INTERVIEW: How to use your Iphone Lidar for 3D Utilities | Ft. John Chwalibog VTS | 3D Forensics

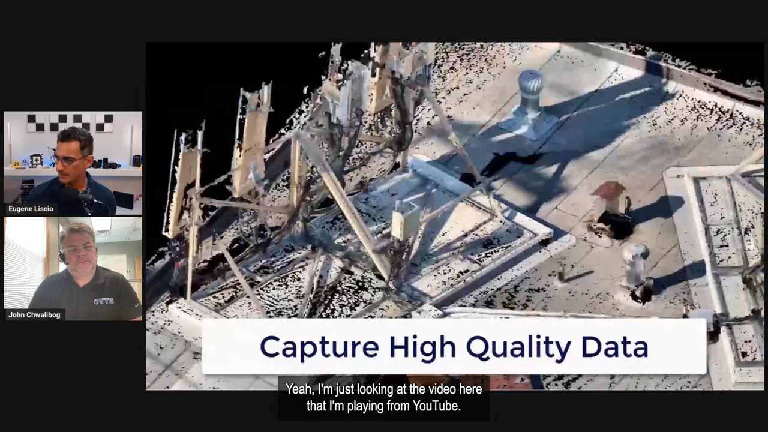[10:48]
So, um, you know, something like this with a mobile device.
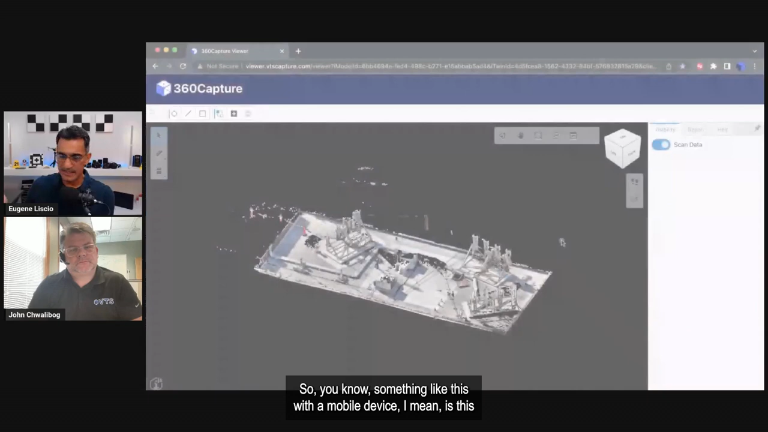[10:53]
I mean, is this, I mean, has anyone ever made a comment about accuracy or, you know, whether or not this is not acceptable or is it good enough?
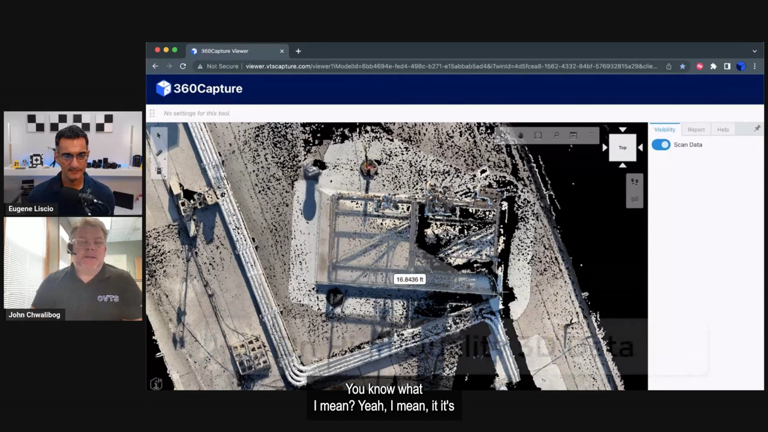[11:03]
I mean, it, it's, um, the feedback from customers, it's, it's, it's good enough.
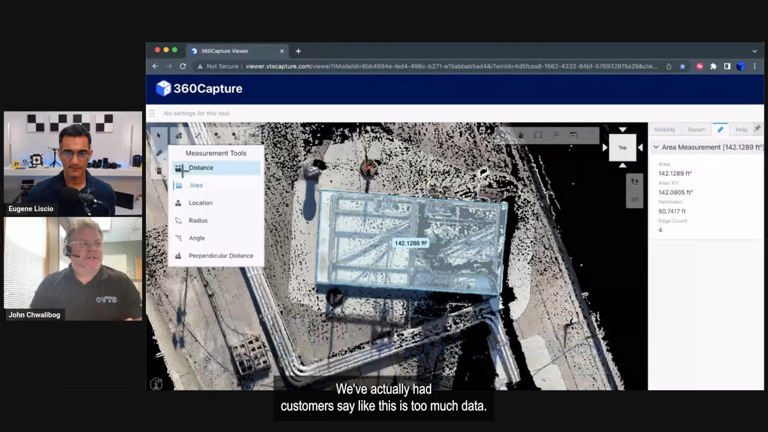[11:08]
We, we've actually had customers say like, this is too much data. We don't need this, these many points.
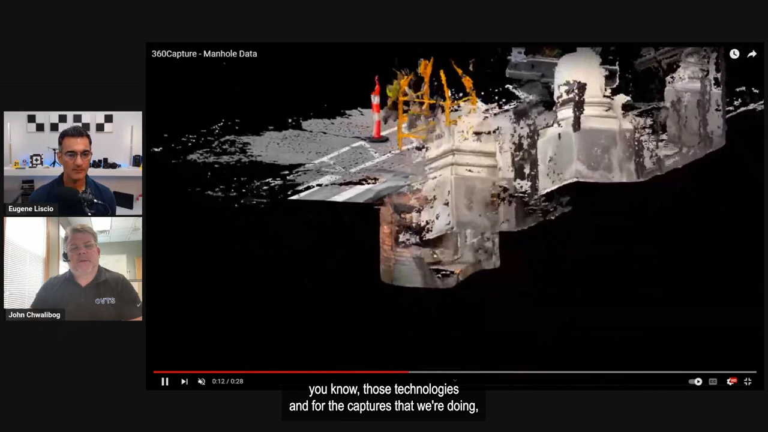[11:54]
And for the captures that we're doing, um, you know, especially you look at something like this, a confined small space.
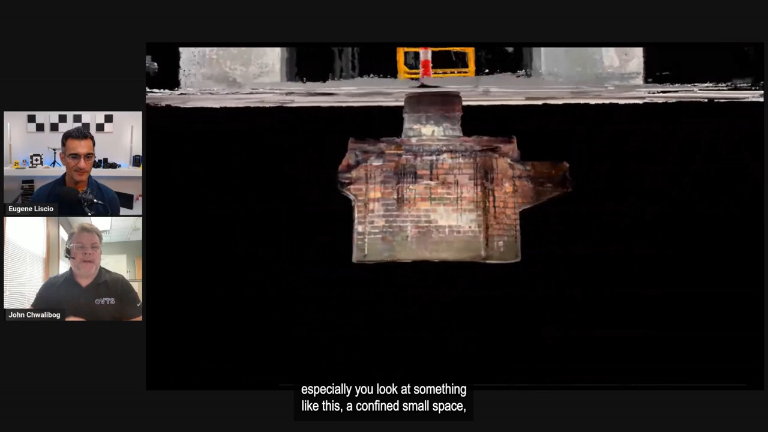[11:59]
The accuracies are in the range that we would see from a terrestrial LIDAR scanner.
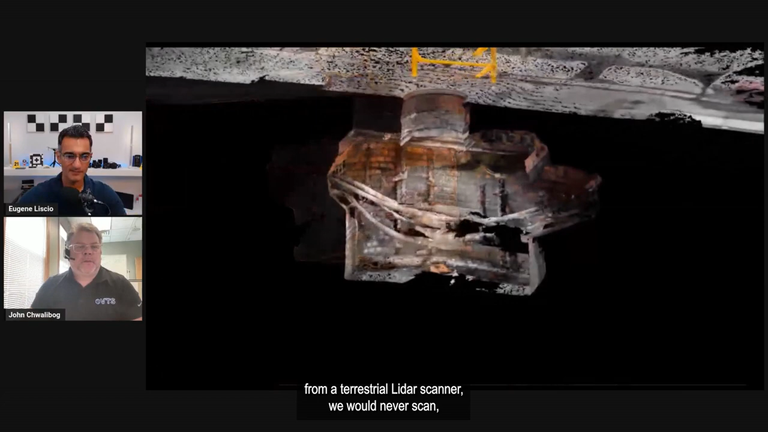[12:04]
We would never scan, you know, a hundred thousand square foot warehouse,